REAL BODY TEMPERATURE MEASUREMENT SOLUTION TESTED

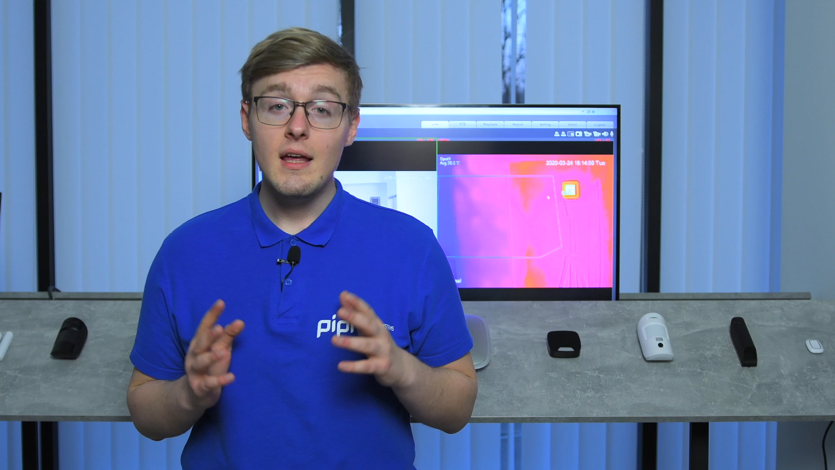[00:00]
This is what the entire world is demanding right now. The solution, the way how to measure a human body temperature on a go. Because it has to be rapid, it has to be precise and it has to be contactless and it must recognize people, their faces and measure temperature of a multiple people at a time. My name is Daniel on the People Systems channel with a solution provided by Dahua Technology to whom all the credits go. We begin.
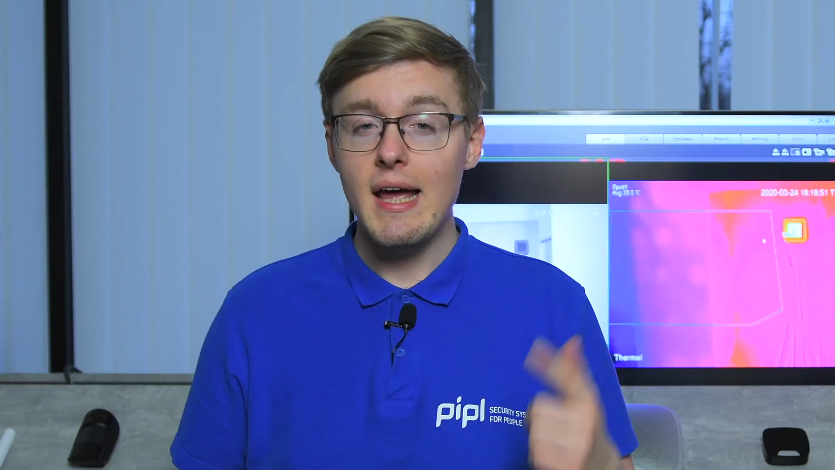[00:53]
camera module and one thermal camera module.
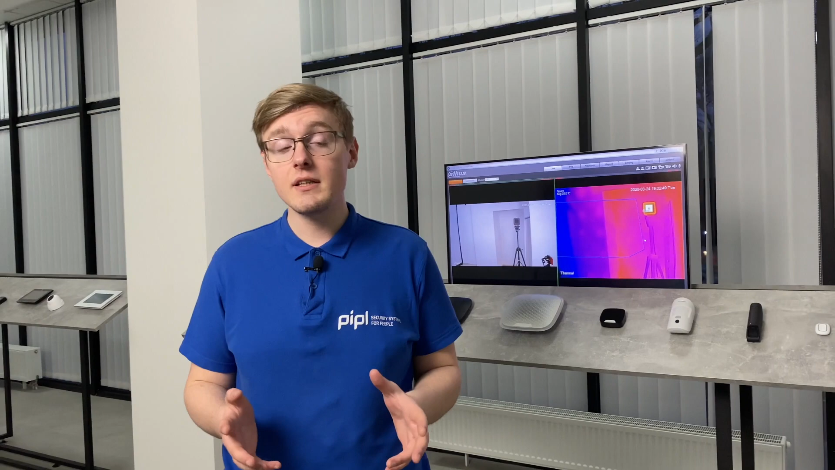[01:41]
Now, I'm going to show you the equipment that we have installed in our place. So, and we begin with a Dahua's thermal hybrid network camera featuring two lens for temperature measurement.
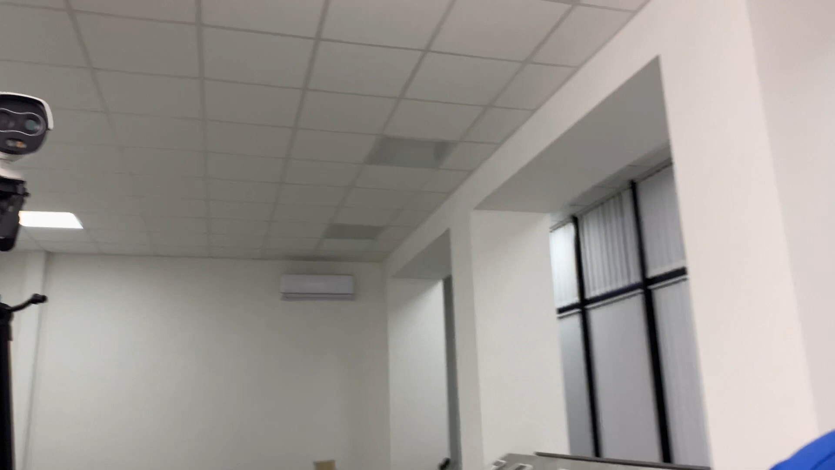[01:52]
Then, after it, we go to the black body device installed like
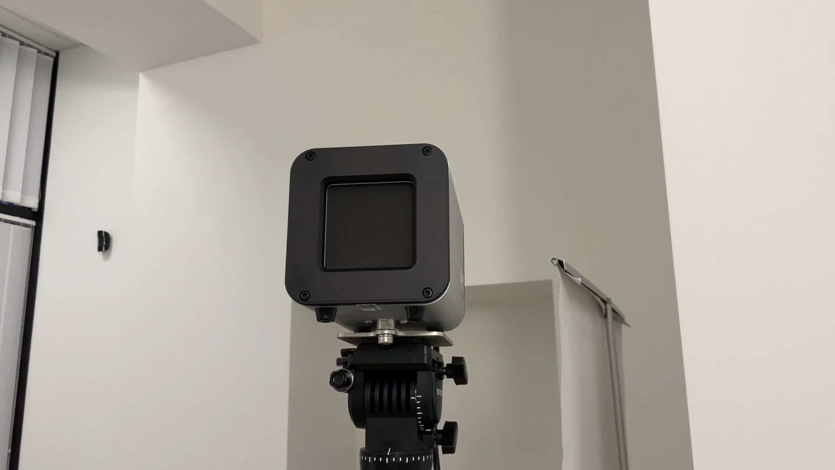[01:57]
three meters away from the exact camera and know that it must be in camera's side of view. And in the middle of our setup, we have got a laptop,
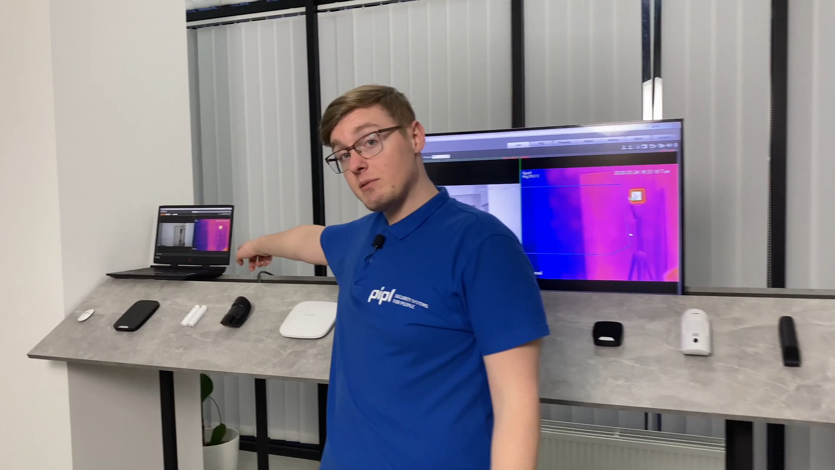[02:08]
well, for working with the exact camera, with the camera itself.
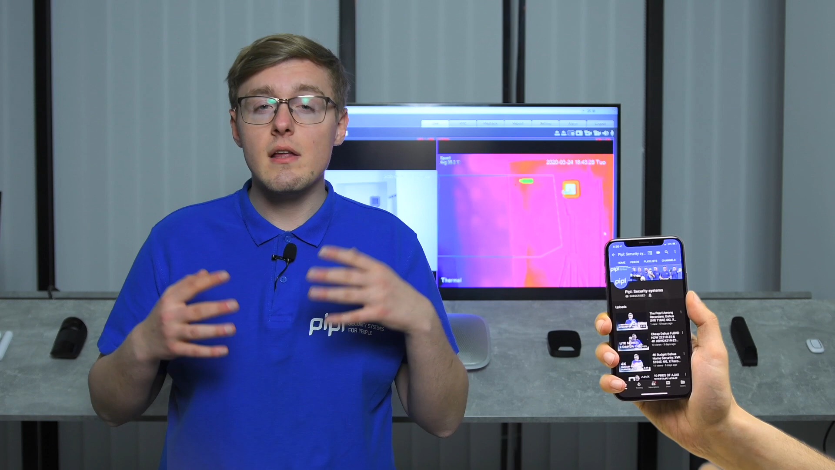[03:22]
The measuring ability applies to people only with 30 maximum people number in camera's sight. And of course, there is a certain imprecision probability. But with a blackbody device, it would not exceed more than ± 0.2 or 0.3 Celsius.
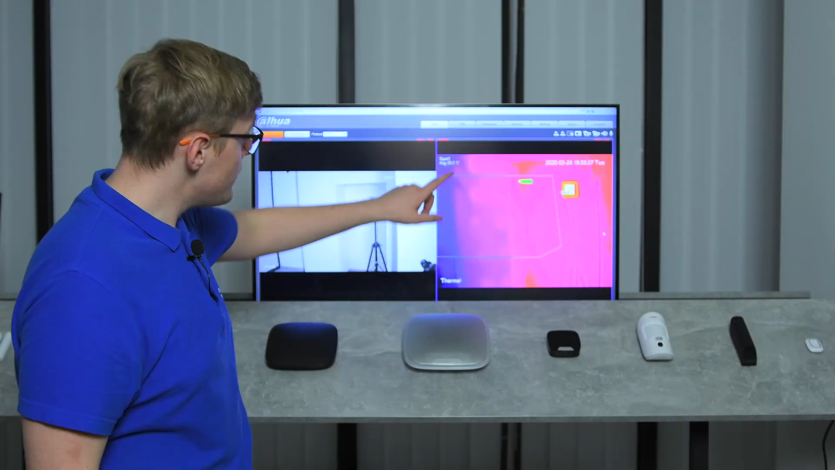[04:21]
And so, now as we have set everything up, like we've activated a camera, we've placed all the equipment around our location to demonstrate everything up.
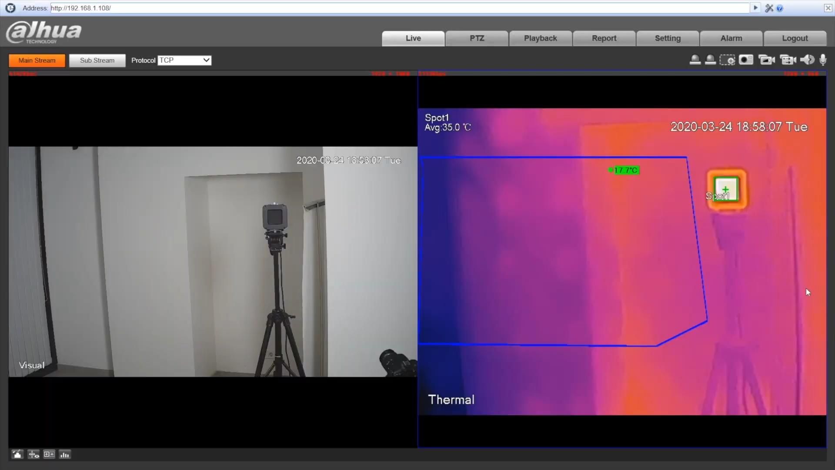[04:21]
On screen: spot 35.0°C
Next thing we did, we drew this measurement area, which is indicated by this blue rectangle. And so, after this, I've asked my colleagues to come over,
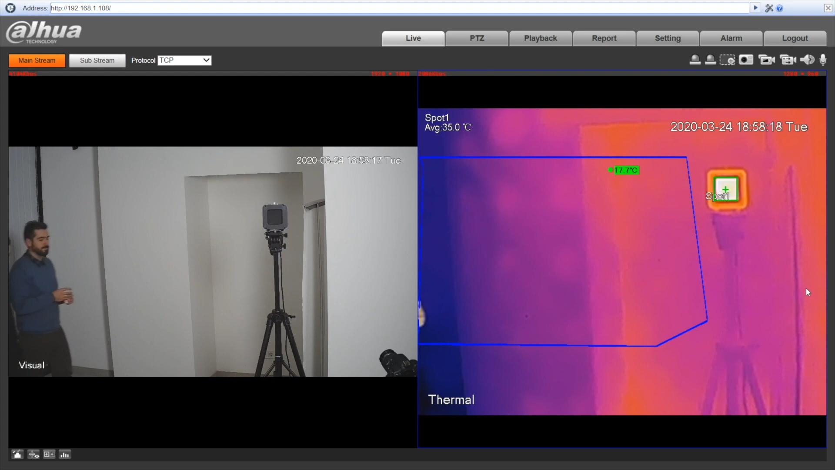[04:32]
On screen: spot 35.0°C
so there they come, let's say it's a colleague number one, colleague number two, so this is what they do. You can see that the camera actually spots, well, the temperature of a human body. So, and you can see the difference, 36.9 Celsius, well, it goes like 7, yeah, no, 8 to 9, and the colleague number two goes from 36.7 to 6, and this is how it actually looks, this is how it actually happens.
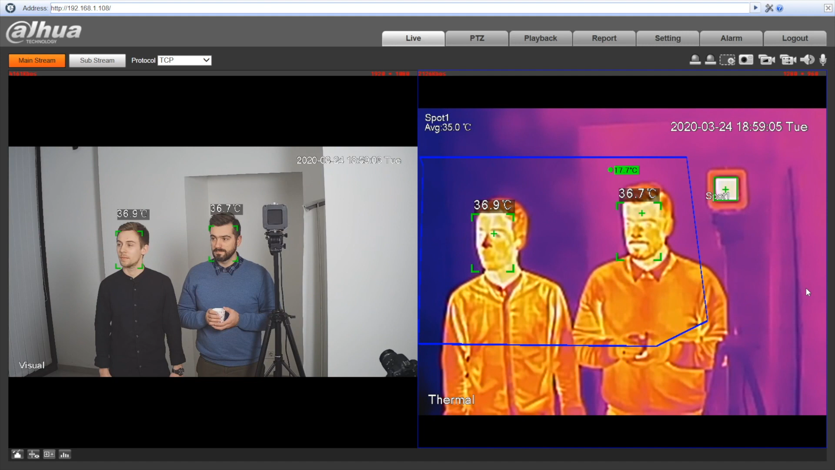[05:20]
On screen: spot 35.0°C
And so, this leads us to one conclusion, that the measurement area is only 8 faces, only 8 faces. Please do it one more time, so you can see, yeah, yeah, thanks, yeah, yeah.
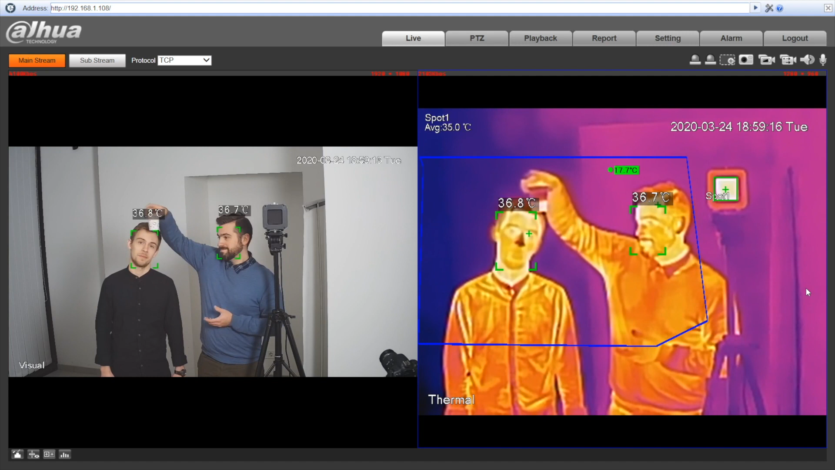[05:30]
On screen: spot 35.0°C
Like only the faces area, these squares, these rectangles. And this is how the technology works. To conclude, this is the most highly demanded equipment in the world right now due to the COVID-19 virus enormous propagation speed, while the authorities do what it takes to limit the spread of the virus. And our weapon is data. The more we know about how many of us are infected, the more we control the situation.